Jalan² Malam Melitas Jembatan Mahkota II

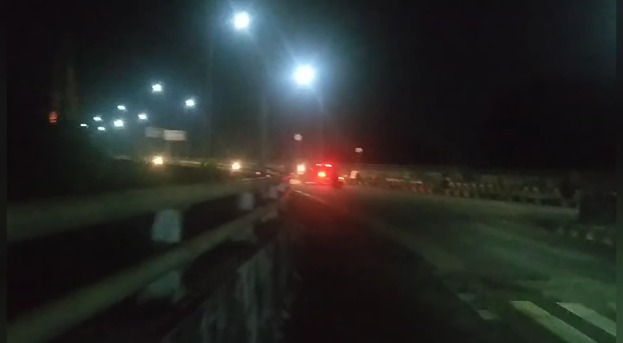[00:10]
Dekat ini dengan Mes. Kita lihat. Kita kalau jalan malam di sini bagaimana? Itu ke mana itu? Aku tadi nggak lihat ada tulisannya di sana.
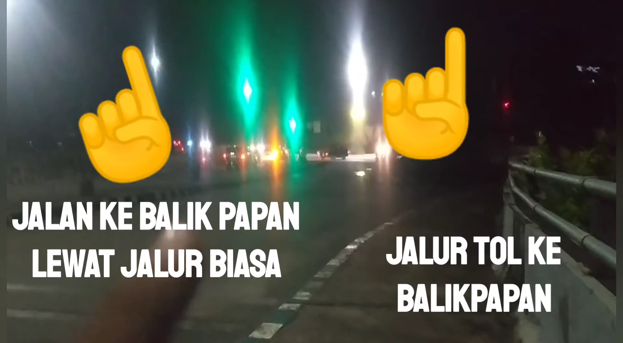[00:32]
Cuman ini kamera saya kok gelap ya. Cahaya. Biasanya itu kalau kamera agak blur-blur itu banyak hal-hal yang tidak diinginkan. Itu yang tahu saya. Bismillahirrahmanirrahim. Assalamualaikum.
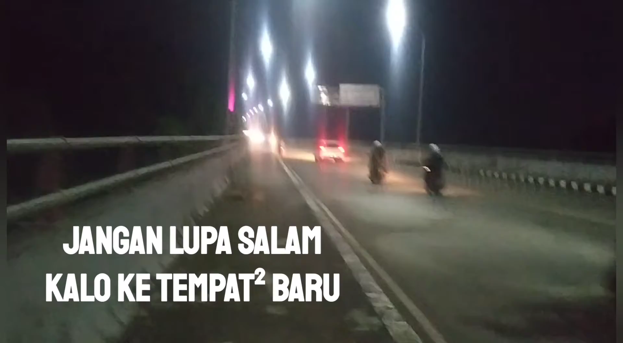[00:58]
Cuman kendaraan besar enggak lewat sini ya, hanya kecil. Aku lewat aja, berisik sekali.
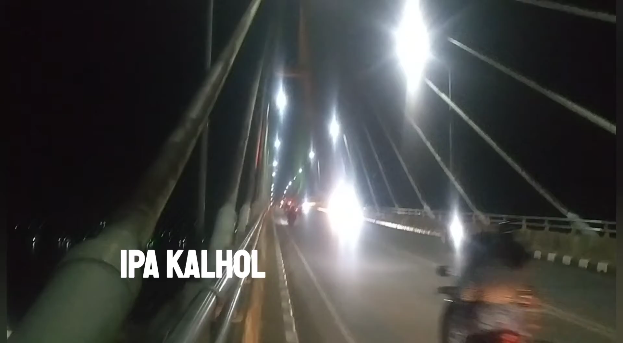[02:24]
Ini sisi barat ini kayaknya. Sisi barat, kita di sisi barat.
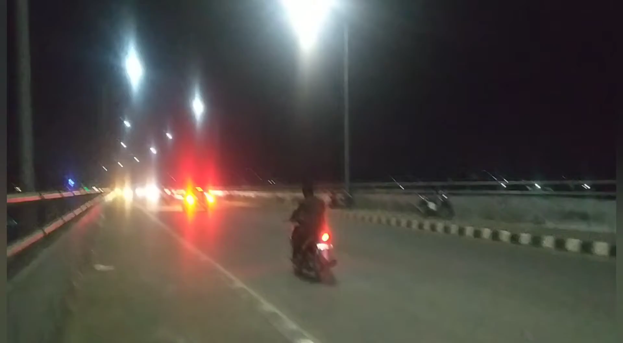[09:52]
Banyak yang mancing sampai di sisi timur mancingnya. Karena airnya ke sana, ke timur, jadi dia mancingnya di sisi timur. Oh, ini ada pembetulan jembatan, perbaikan. Ada perbaikan jembatan, guys.